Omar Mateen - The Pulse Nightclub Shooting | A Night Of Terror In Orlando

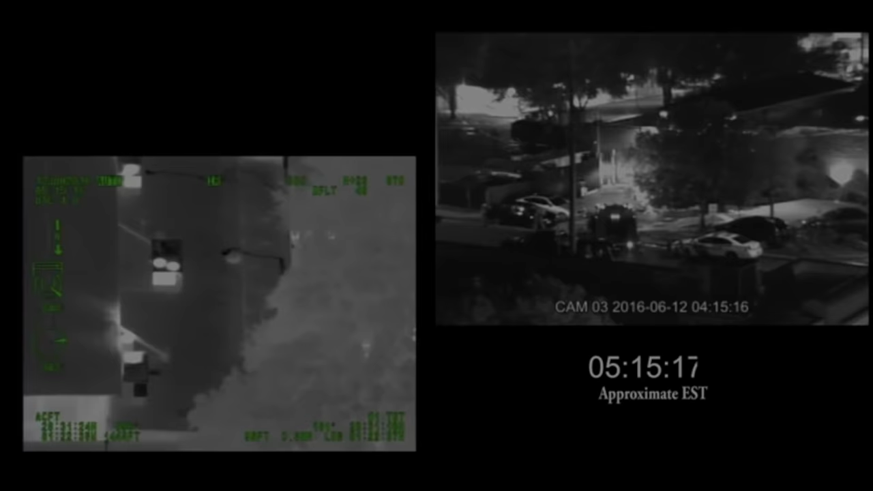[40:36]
At around 5:07 a.m, 14 SWAT officers, after failing to blow open a big enough hole in the bathroom's
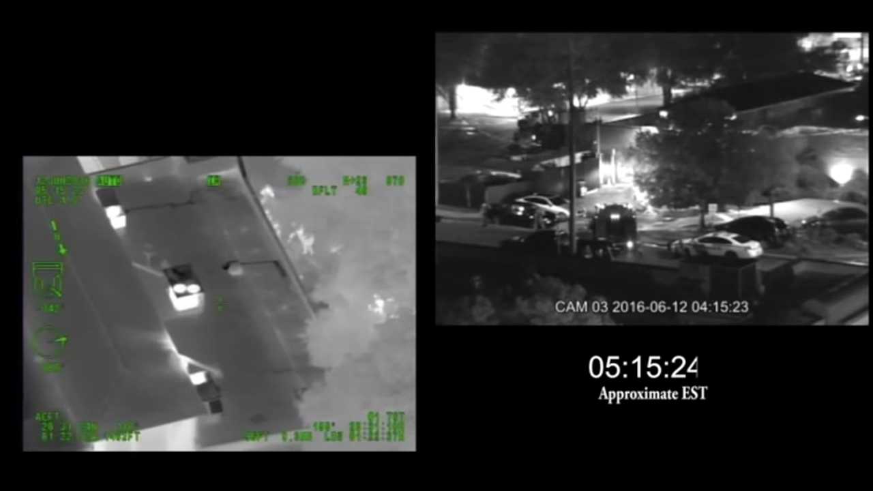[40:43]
exterior wall using a bomb due to the wall's structure, successfully breached the building when a policeman drove a Bearcat armoured vehicle through a wall in the northern bathroom. They then used 2 flashbangs to distract Omar Mateen and then shot at him. The breach drew Mateen out into the hallway, and at around 5:14 a.m, he engaged with officers, which resulted in him getting shot 8 times and dying as a result of the shootout.